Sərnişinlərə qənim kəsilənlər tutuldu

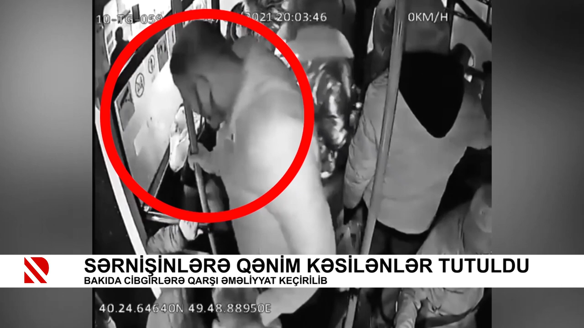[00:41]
Sonuncu isə öz növbəsində hadisi yerindən uzaqlaşırmış. Bu iki şəxsin etdiyi cibgirlik cinayətlərinin bir nəsəsi müşahidə kameraları vasitəsilə də lent alınıb.